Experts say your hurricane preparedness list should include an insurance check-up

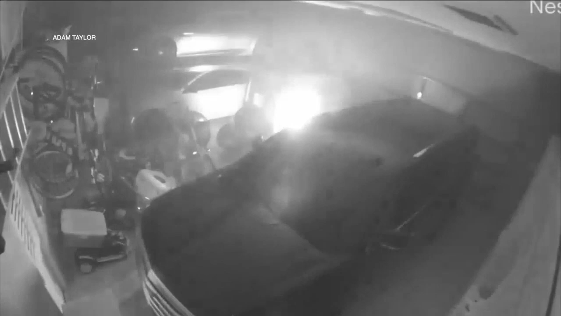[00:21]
Adam Taylor and his family were asleep when a golf cart battery in his garage sparked a fire last September.
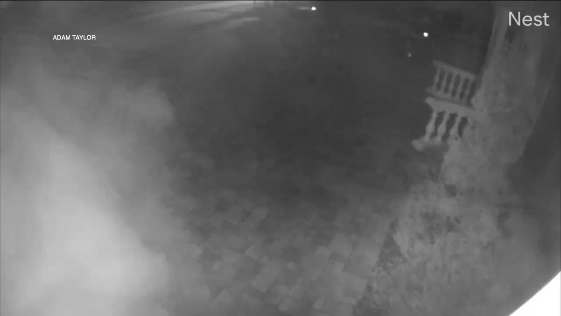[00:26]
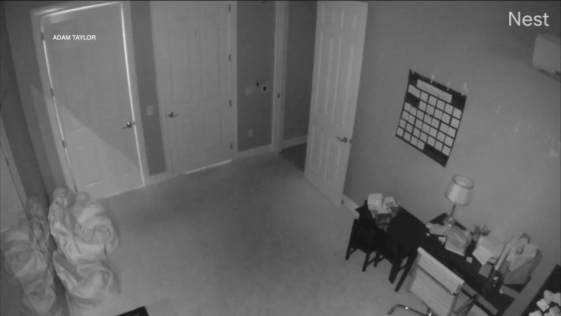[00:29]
And then there was smoke coming through all throughout the house and all throughout the AC and all the duct work.
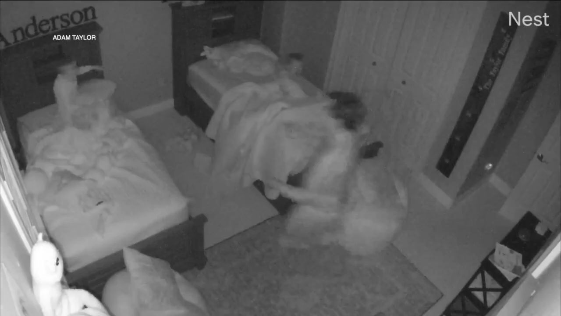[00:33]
It was get the kids, get them out, nothing else matters.